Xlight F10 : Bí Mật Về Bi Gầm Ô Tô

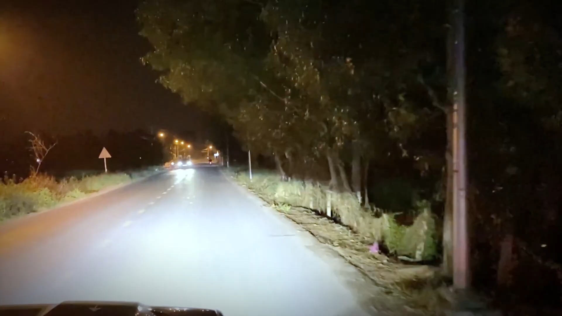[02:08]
Sản phẩm này được trang bị cả 2 chế độ CUT và PHA.
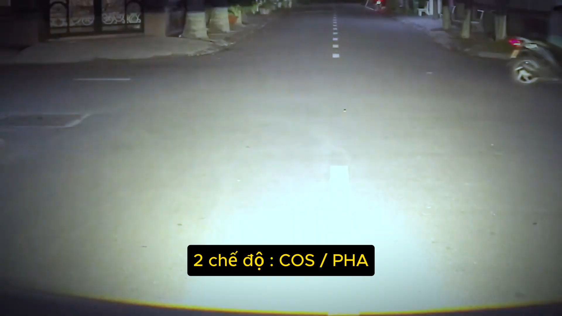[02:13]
Ở chế độ CUT là 35W, cho ra ánh sáng mịn, trải đều, cung ánh sáng phủ rộng.
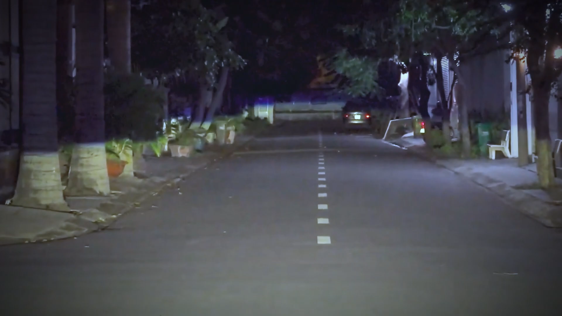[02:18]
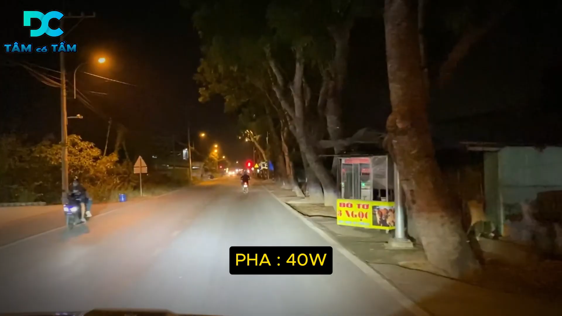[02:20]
Ở chế độ PHA là 40W, đưa ra ánh sáng chiếu xa tới 600m, cung PHA tỏa rộng,
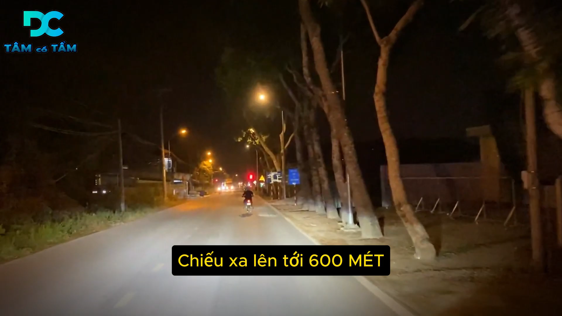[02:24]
cung ánh sáng nên có thể đáp ứng tốt, giúp anh em di chuyển ở giải tốc độ cao một cách an toàn.
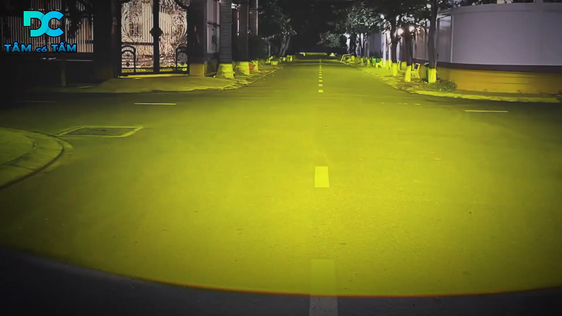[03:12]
Hãng đã sản xuất 3 màu sắc, màu vàng nhiệt độ 3000K, phù hợp với thời tiết trời mưa, trắng vàng nhiệt độ 4300, phù hợp với anh em di chuyển trong nội thành giúp đáng đường hơn.